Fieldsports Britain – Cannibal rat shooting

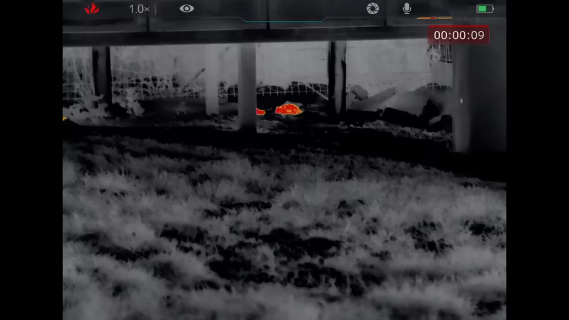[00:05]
Airgun royalty Terry Doe is using the latest night vision and thermal gear from Infiray to get on top of the hungry rodents. I love shooting rats. I love it.
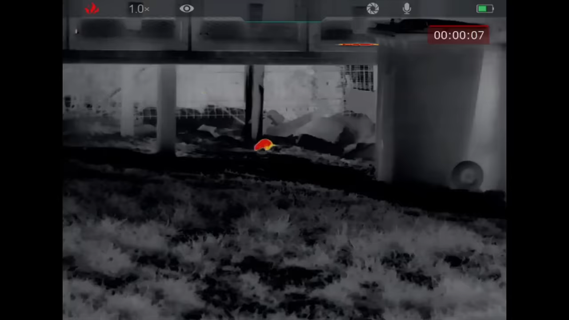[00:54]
Why do rats give us the heebie-jeebies?
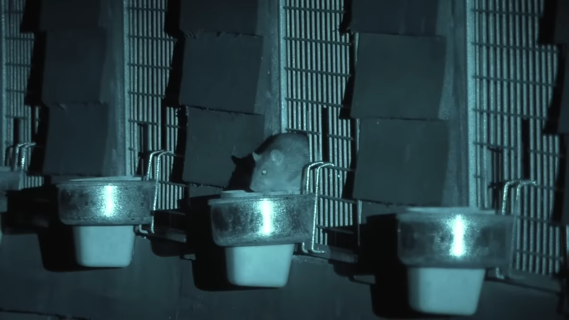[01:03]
He's in the feeder.
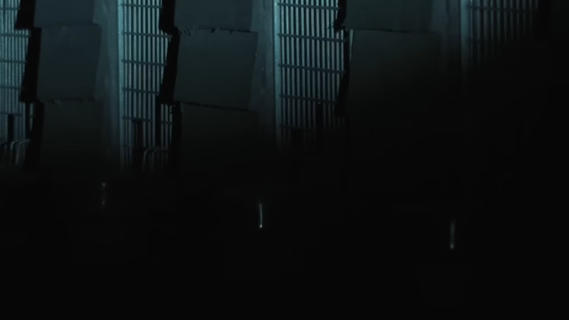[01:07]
I bagged him. Is it because they're scuttling, scaly-tailed disease bundles?
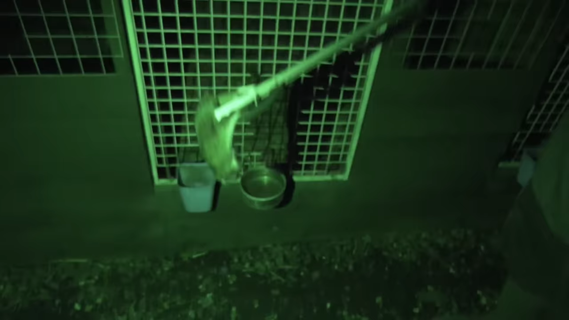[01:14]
Is it that they're just too clever for their own good? Here he is. Oh, no, he's dragging him off. Look. Or they'll do anything to survive, showing no scruples, having a good old gnaw on your neighbour.
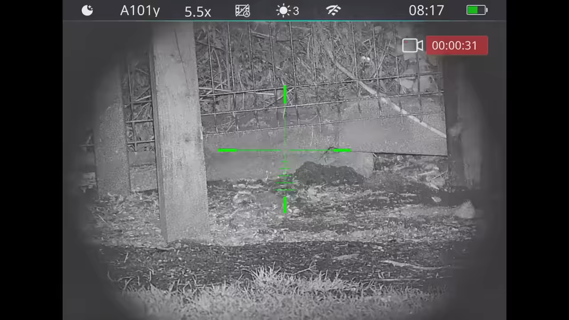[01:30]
Shooting rats is my all-time favourite thing to do. I love shooting rats.
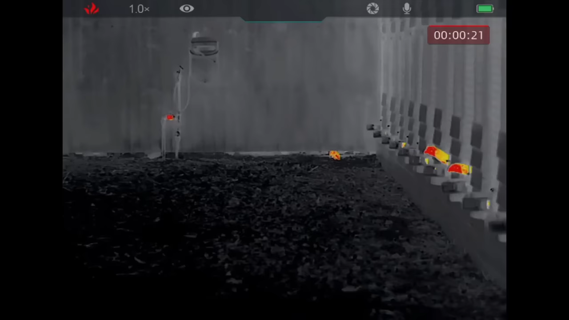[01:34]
I love it. Thanks to Infiray technology,
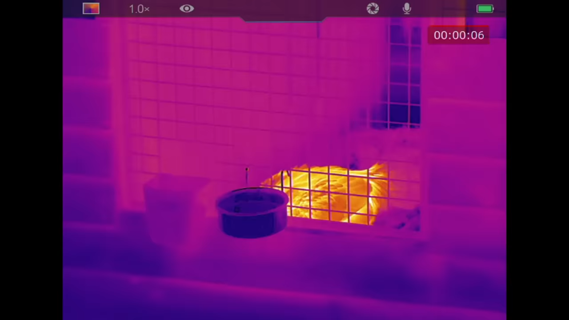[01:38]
we'll be able to shoot and study these wonderful little
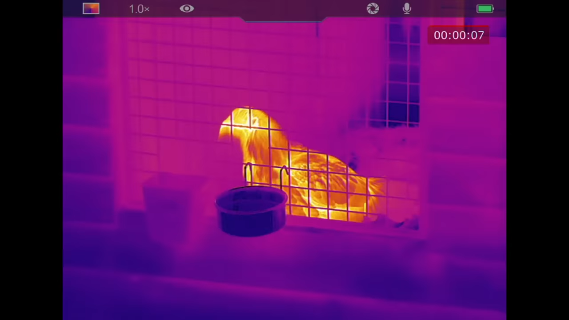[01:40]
rodents at a safe distance at this fancy fowl yard.
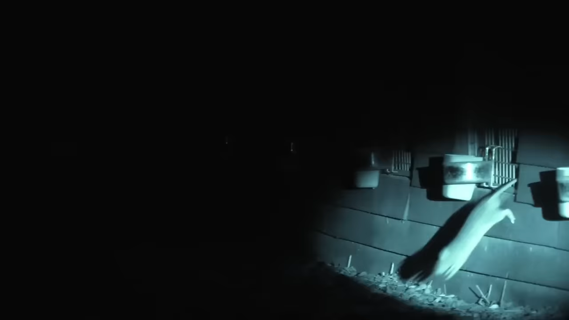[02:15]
You have to respect what they can do to you. So it's no good being all butch and picking them up with your hands.
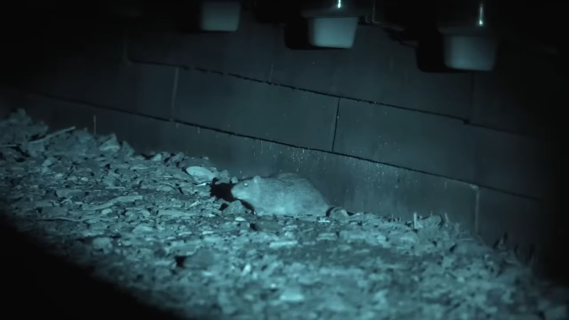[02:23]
People pick them up by the tips of their tails, which is what they drag through all the viral infected wee and mud and water and stuff that they run through all the time.
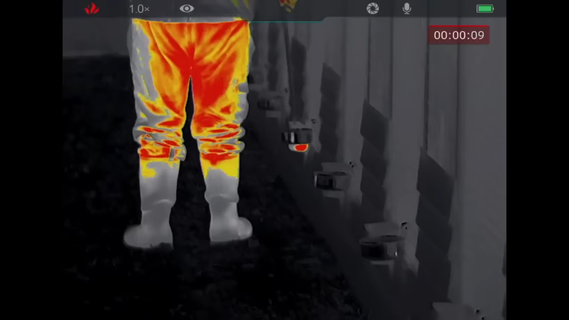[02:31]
Two of my friends and two of the dogs that friends have owned have had Viles disease, and they used to call it in the old days,
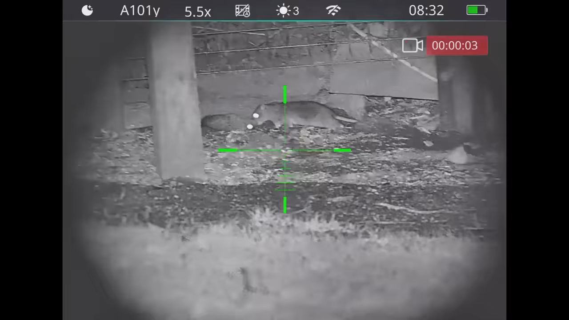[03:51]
It's got superb clarity of vision. It's got magnification up to 22 from 5.5. Love the plane.
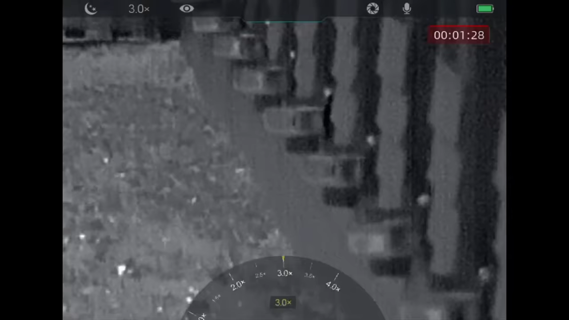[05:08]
we have at our disposal the Infiray IEH-35 thermal spotter,
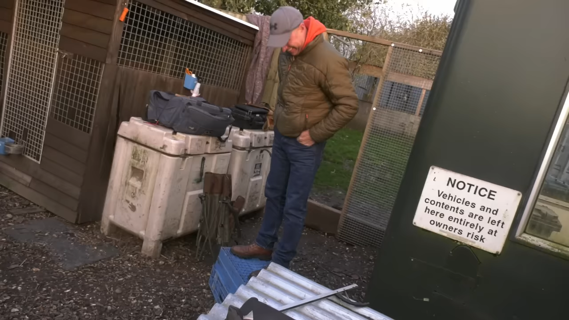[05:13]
which will be operated by our friend and colleague Dan, who, thanks to the new audio capabilities, will unwittingly be providing commentary.
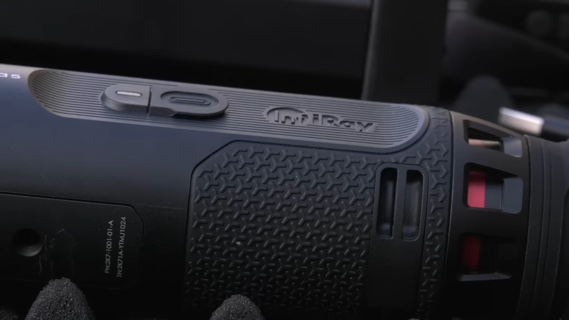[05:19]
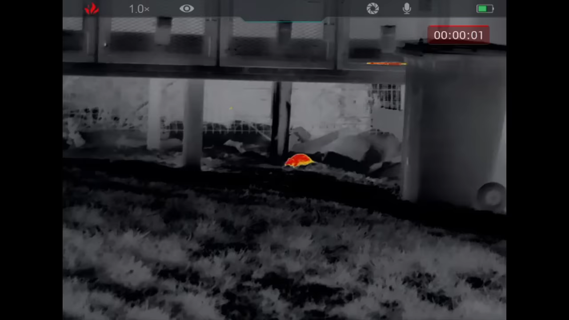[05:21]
Oh, he's ready. Go and have it. He's ready.
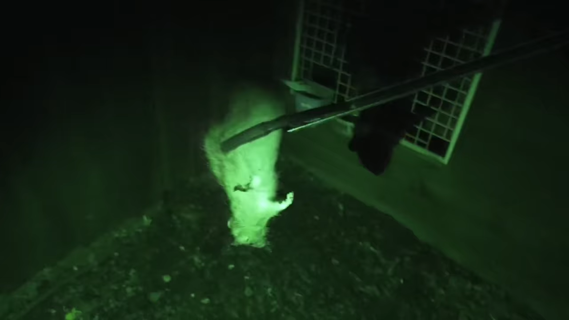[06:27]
A fine rat, one worth mounting, I think.
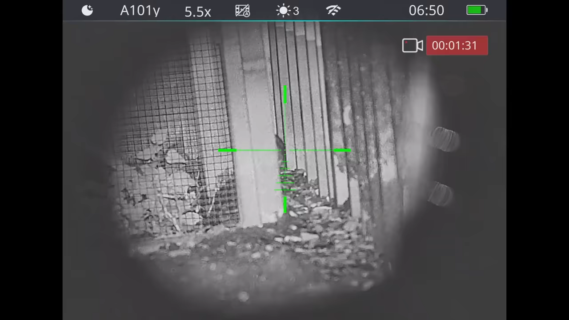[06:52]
A little bit more. Here he comes. Come on. A little bit more. Here we go. Rolled him over, lovely.
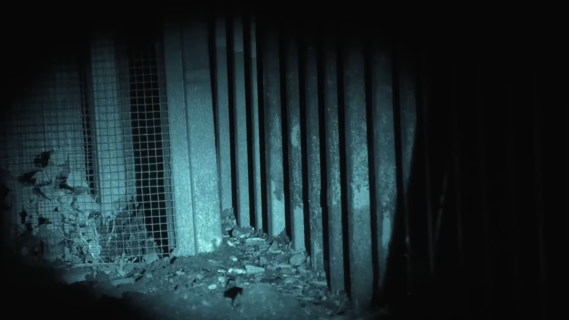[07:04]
A little bit more, here we go. He's eating him.